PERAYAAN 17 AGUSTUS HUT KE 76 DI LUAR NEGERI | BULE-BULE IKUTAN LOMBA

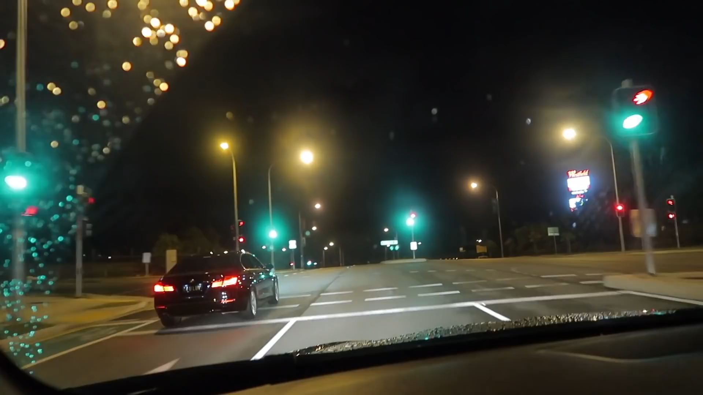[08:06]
Jalanan cuma punya itu. Iya nih. Udah hampir tengah malam ini.